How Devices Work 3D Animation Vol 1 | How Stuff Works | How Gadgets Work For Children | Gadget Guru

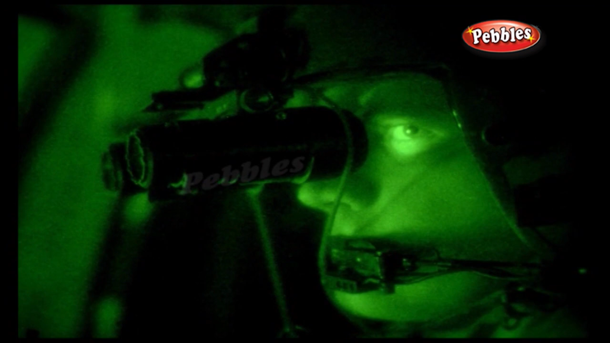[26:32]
We can reach for technology. Night vision goggles boost a dim dark scene in a series of simple steps.